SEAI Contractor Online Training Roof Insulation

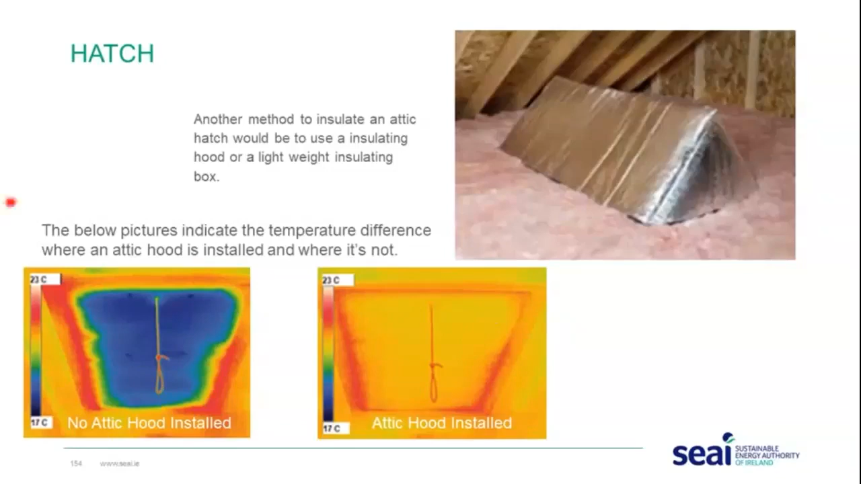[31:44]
and looking highlighting the fact that the heat been lost through this hood and you can see here where it is installed the temperature is same as the rest of the ceiling there and it's well insulated so there's other methods available